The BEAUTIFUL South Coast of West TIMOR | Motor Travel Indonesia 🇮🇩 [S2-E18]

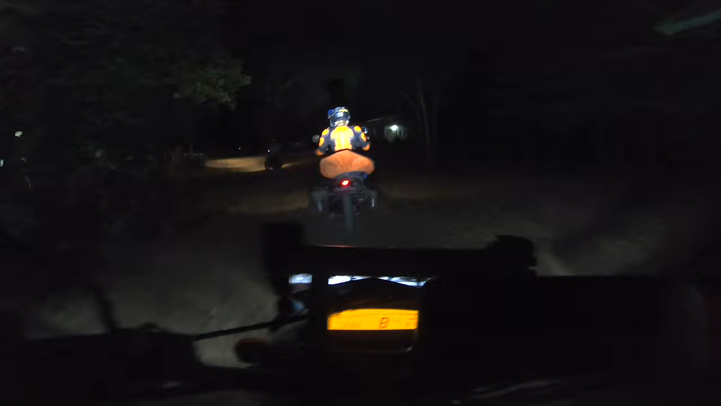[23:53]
Really cool, huh? Yeah. Whole family is welcoming us. Yeah, really lovely.
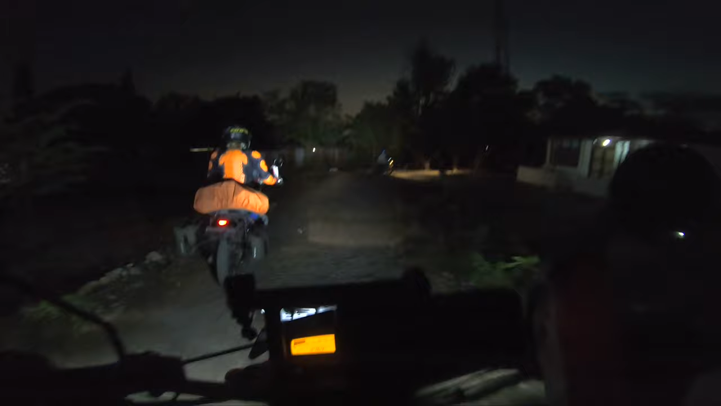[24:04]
Really lovely. And now we are riding with his brother. Yeah. To the city of Atambua. Atambua. Welcome to Atambua, everybody.
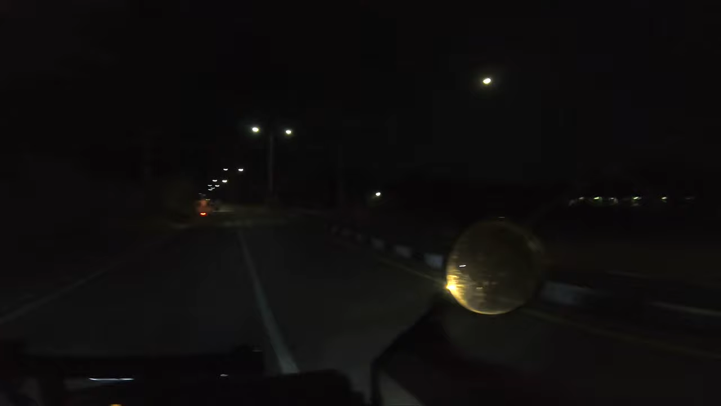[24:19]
We are and getting closer. The street light. Yeah.
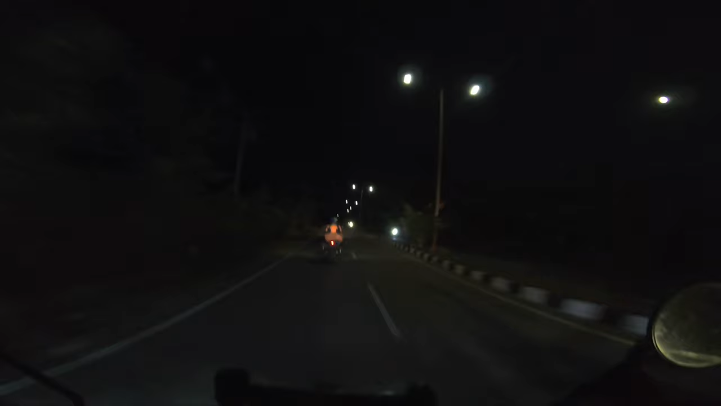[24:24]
We're getting closer to the border. Timor Leste, and Atambua is the biggest city near in Indonesia, nearby the Timor Leste area. Yeah.